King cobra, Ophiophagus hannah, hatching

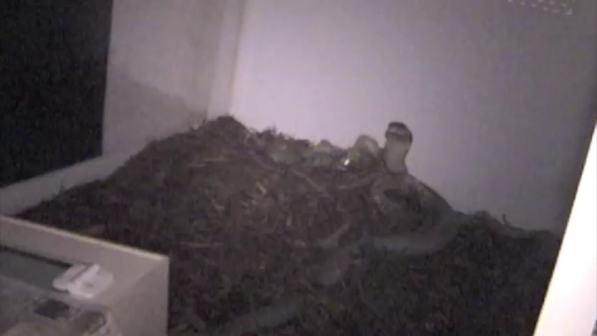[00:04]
the queen cobra is building her nest and getting ready to lay eggs. Ophiophagus hana. This one's from Malaysia.
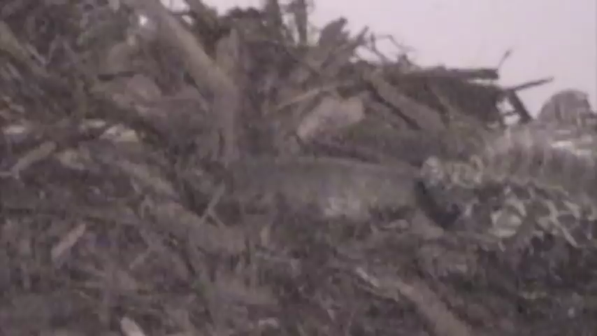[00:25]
She's digging out a little hole over there in the back.
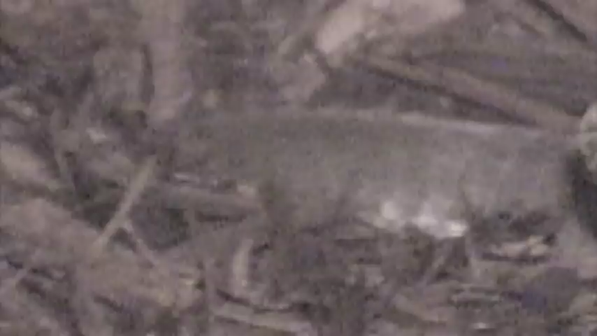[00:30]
You can see the eggs inside her right there.
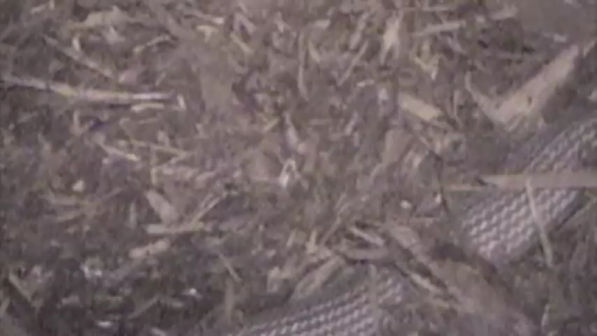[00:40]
Try not to disturb her too much. She looks pretty tired actually.